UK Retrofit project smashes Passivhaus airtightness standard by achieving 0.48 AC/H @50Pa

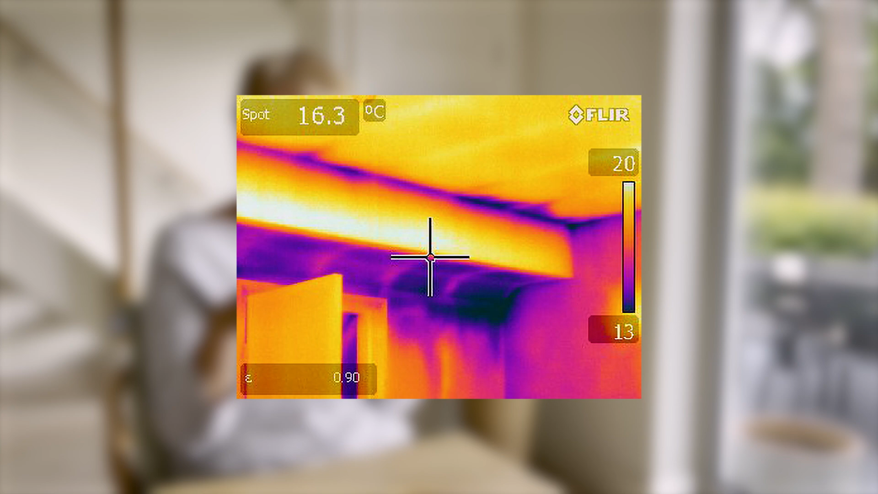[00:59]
On screen: spot 16.3°C
outside and then we looked at it using a thermal imaging camera which means we can
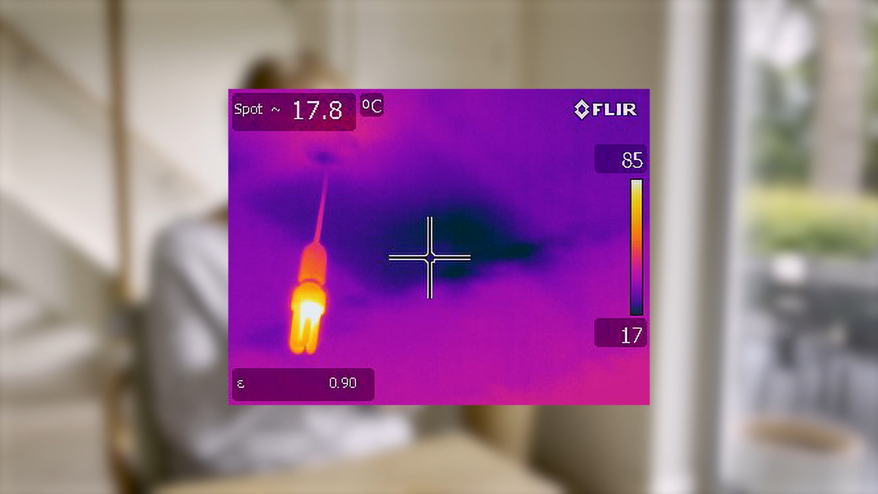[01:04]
On screen: spot 17.8°C
identify all of the key leakage points now that's a particularly important process
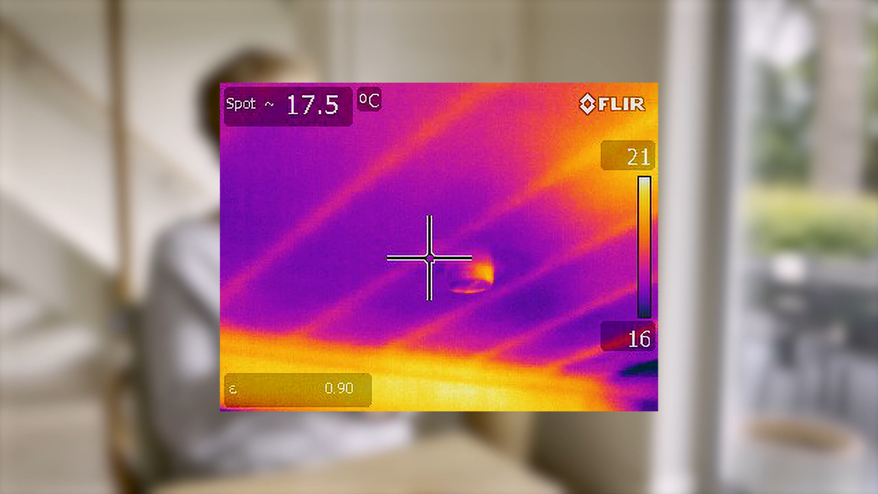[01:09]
On screen: spot 17.5°C
where you have a limited budget for your retrofit and knowing where the issues are really helps you to spend the limited finances that you've got wisely